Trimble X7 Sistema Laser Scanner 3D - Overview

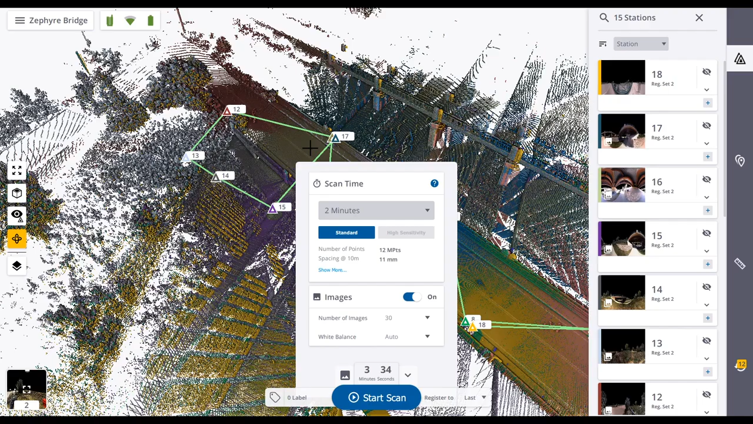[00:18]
you can easily control your settings,
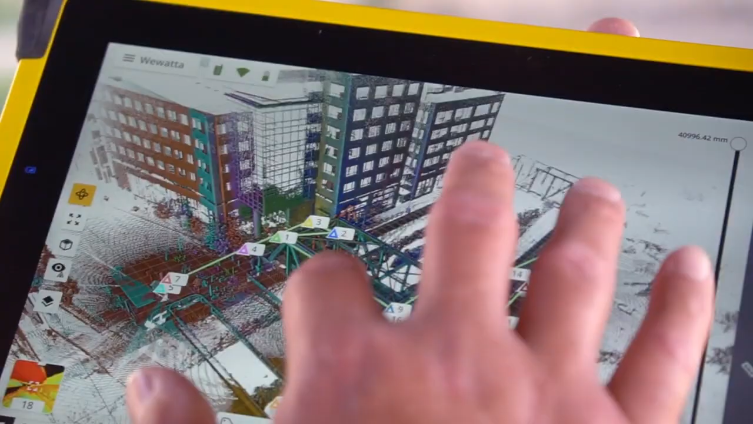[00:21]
review scans in 3D, add field notes and validate your progress.
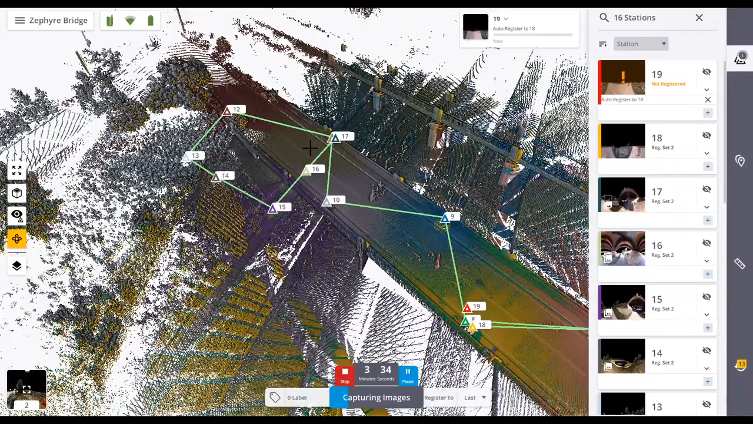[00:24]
The software also provides massive gains in productivity
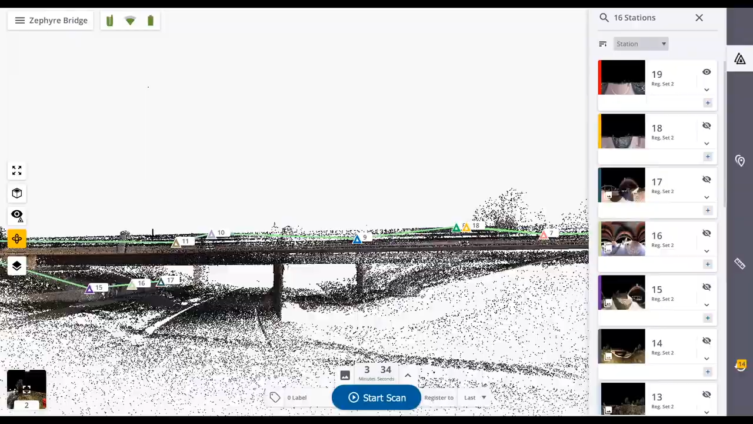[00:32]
by automatically registering scans into a single point cloud,